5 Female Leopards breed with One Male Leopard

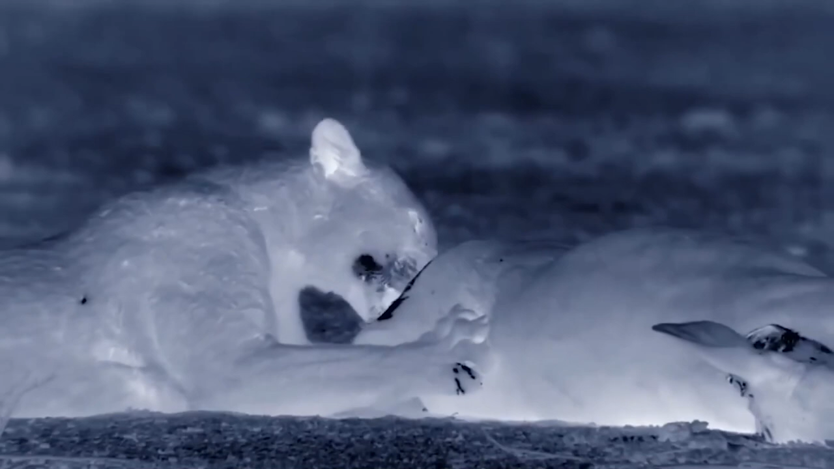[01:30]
So it is rare to see a leopard sharing food.